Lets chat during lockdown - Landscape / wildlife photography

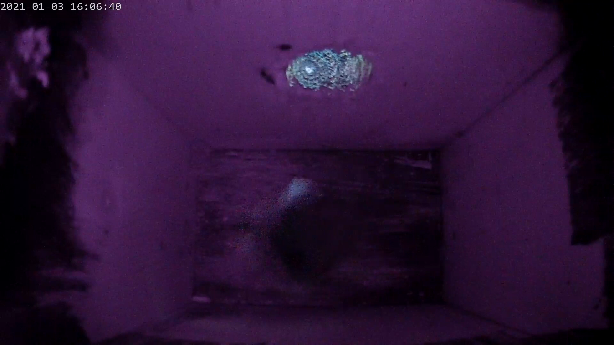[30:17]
on it's this horrible magenta color and it's losing its
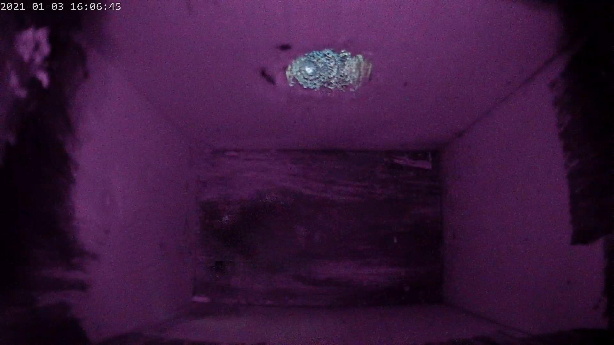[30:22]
definition in video quality and i played around with the app uh for a while to try and get some settings to to work differently but the app is a third-party app